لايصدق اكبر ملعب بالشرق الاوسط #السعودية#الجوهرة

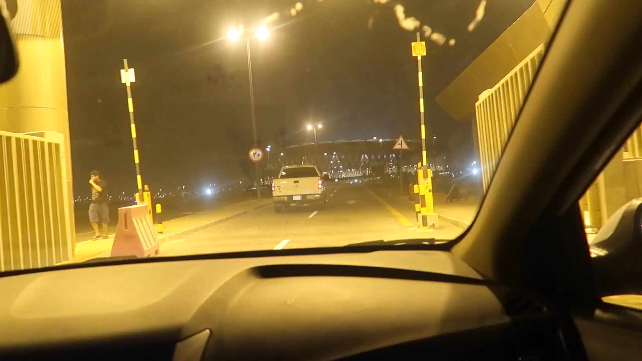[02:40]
هذا الملعب عادتين ازدحام مطبعي بس اليوم ماكو أحد قليل هاي نظرة سريعة للملعب ما شاء